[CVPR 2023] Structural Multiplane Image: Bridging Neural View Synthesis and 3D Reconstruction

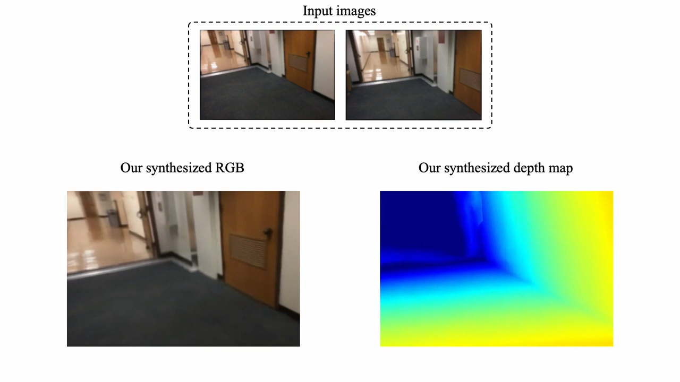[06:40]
We can see that both the synthesized RGB and depth map results are seamlessly merged with the two inputs, because of our multi-view consistent predictions.
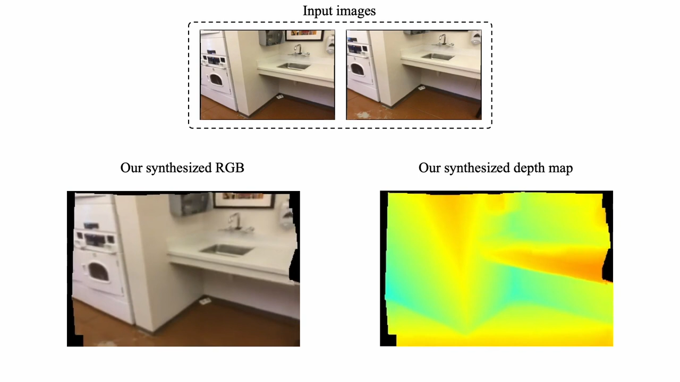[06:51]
This example also demonstrates our advantages in view synthesis because of our accurate and consistent reconstruction.
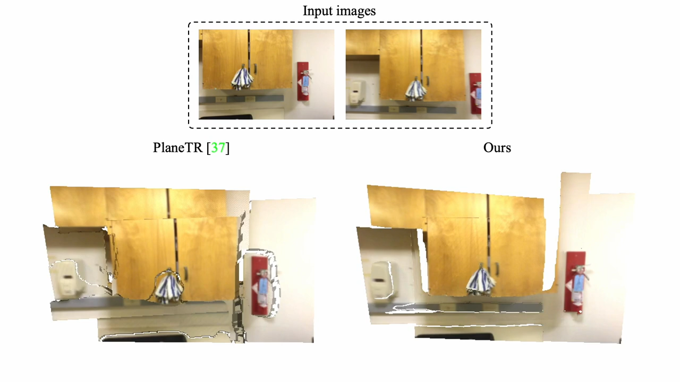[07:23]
Also, our segmentation results are sharper and more accurate. More detailed results can be found in our paper.